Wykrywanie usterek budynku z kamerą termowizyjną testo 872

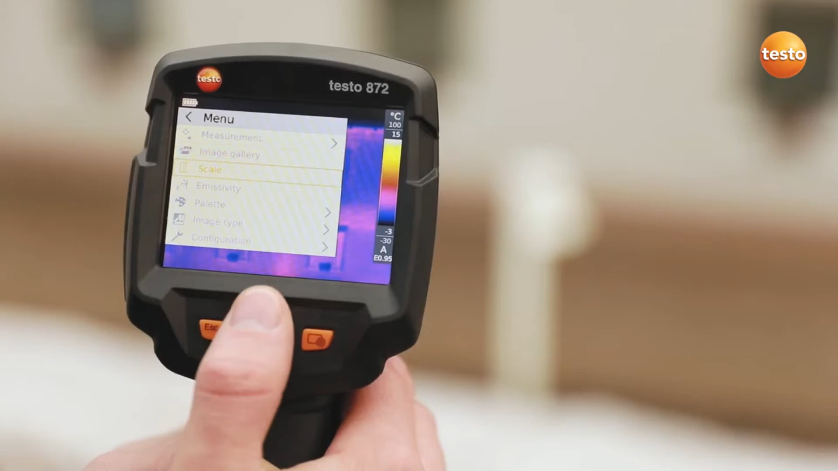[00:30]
Thanks to the stored table, this is very easy to do.
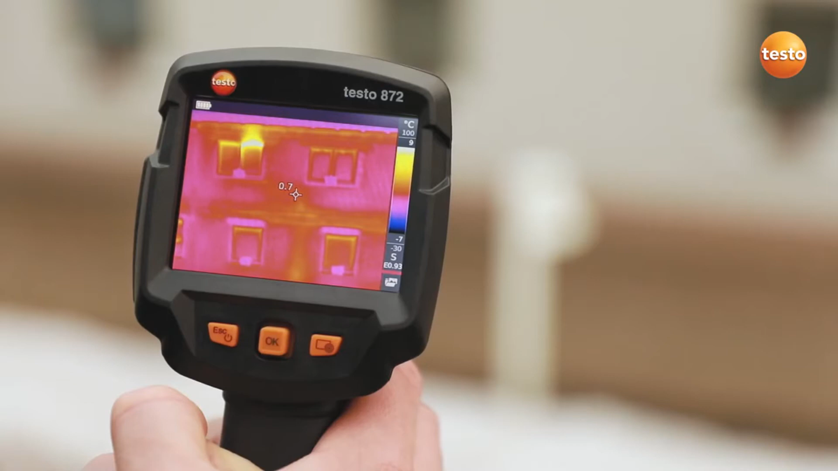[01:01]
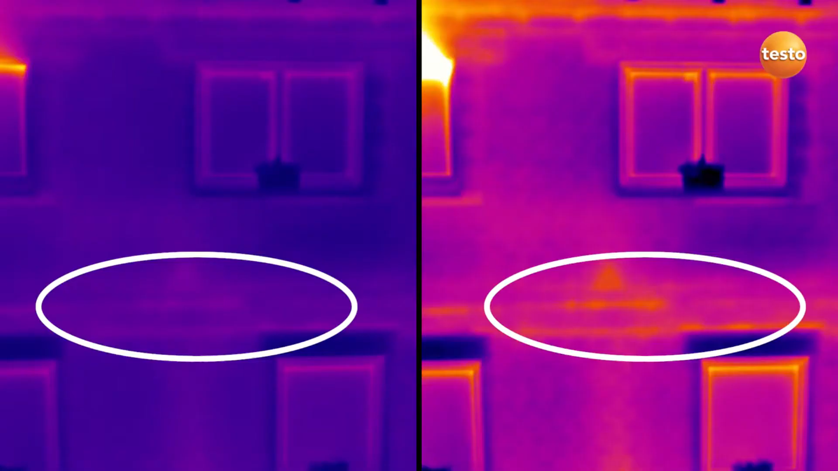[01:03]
Here's the comparison, on the left with out and on the right with Testo Scale Assist. Let's see which faults we can identify with
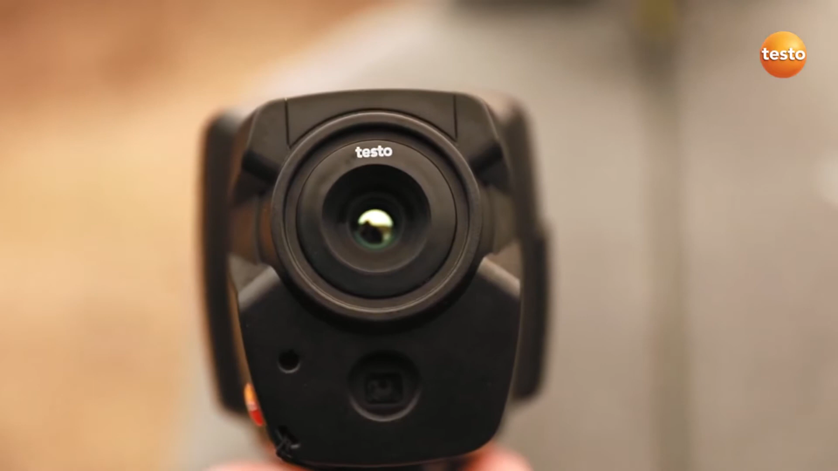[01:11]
Testo 872 on the facade of this building.
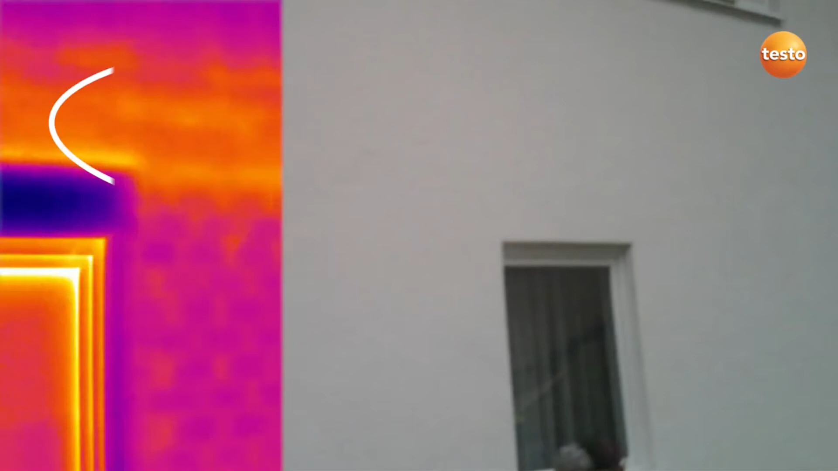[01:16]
a cold bridge along the whole of the intermediate floor, the badly insulated riser of a radiator
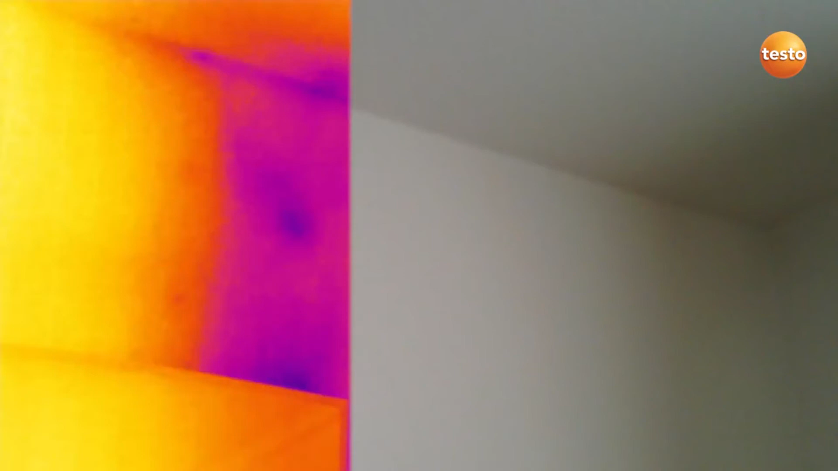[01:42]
A lack of insulation is a typical energy-related fault, as you can clearly see here. The Testo 872 also allows you to see at a glance whether the underfloor heating is still working correctly.
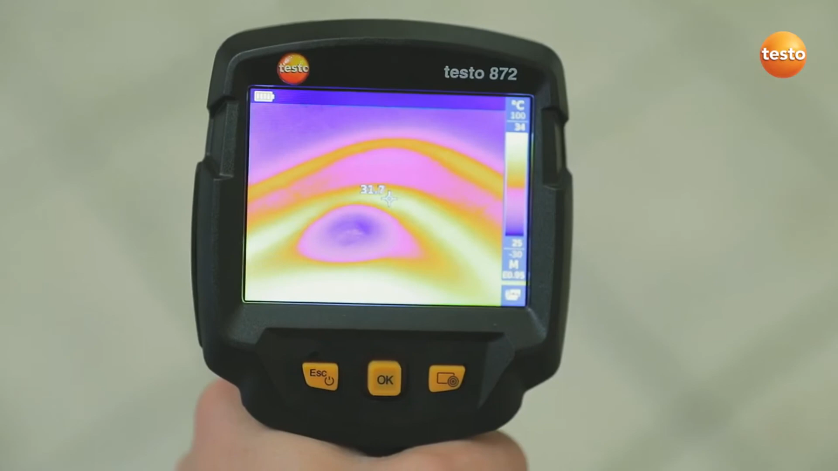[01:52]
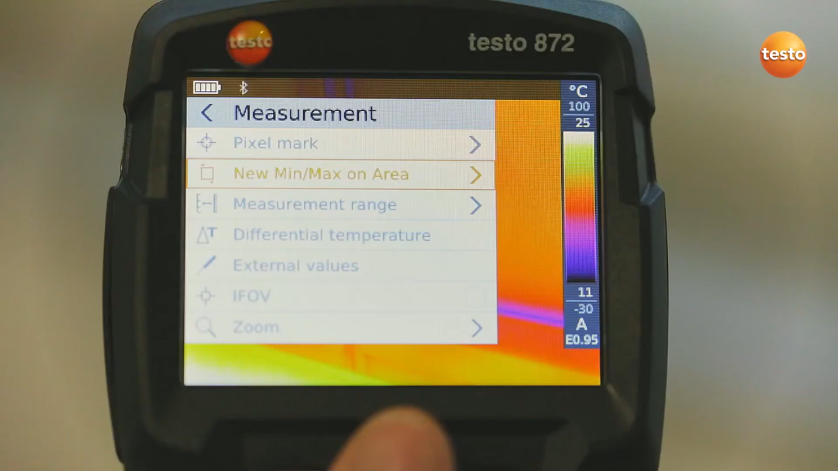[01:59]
measured with the thermohygrometer Testo 605i into the image.
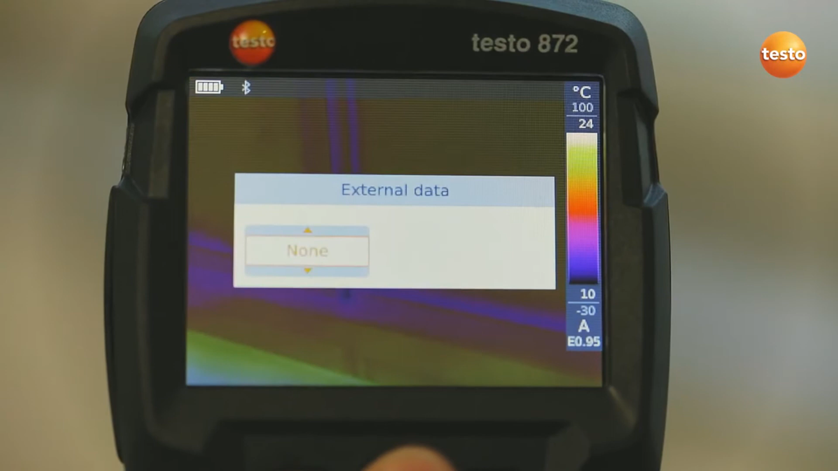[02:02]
In combination with the thermal imager's special humidity palette, this enables you to identify mold risk really easily, based on the traffic light principle.
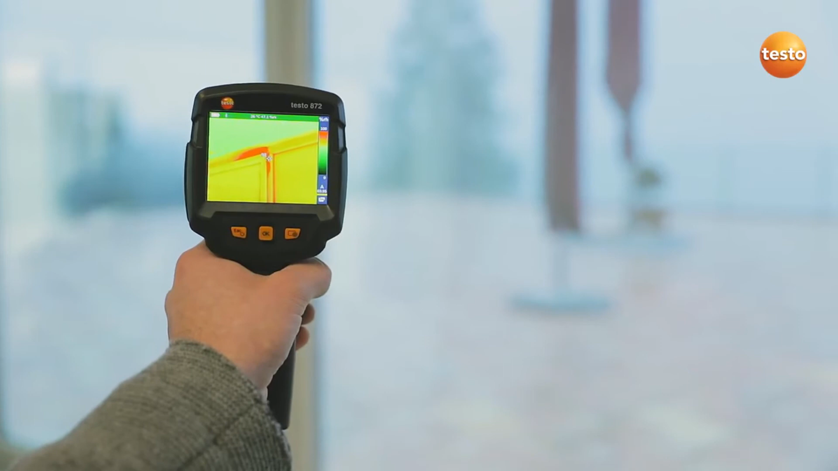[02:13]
Here, the traffic light is red. That means acute mold danger for this measurement object. Incidentally, Testo 872 also transmits the measurement values live to the Testo Thermography app on your smartphone or tablet. Ideal when you're on-site and need a second display, to demonstrate something to the customer, for example. In addition to this, the app allows you to control your imager remotely, activate Testo's super resolution for more detailed thermal images with four times more measurement values, and to create and send reports.
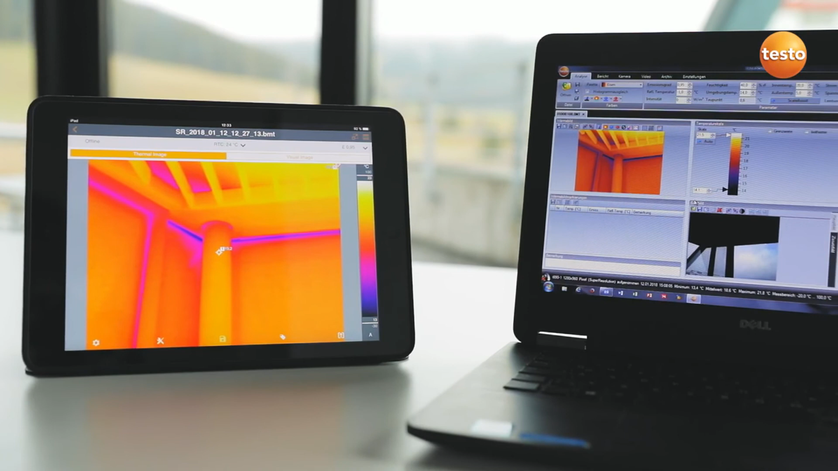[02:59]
visual images, and recommendations for refurbishment, not only with the Testo Thermography app,